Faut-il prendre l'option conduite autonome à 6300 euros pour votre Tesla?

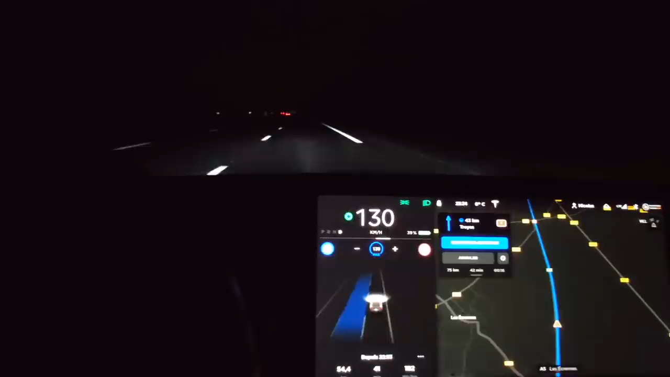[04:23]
et ensuite renclencher le pilote automatique une fois que j'aurais dépassé donc là j'ai mis un petit coup de clignotant elle a déboîté toute seule et une fois qu'on aura dépassé le véhicule qui est sur la droite qui
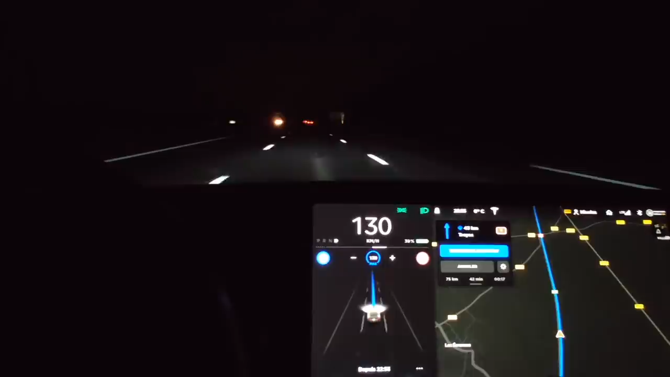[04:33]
m'aurait gêné entre guillemets parce qu'il roulait moins vite que moi je remets un petit coup de clignotant à droite et elle va se rabattre sur la droite ça c'est vrai que c'est quelque chose qui est pratique parce que sans arrêt en fait on serait obligé de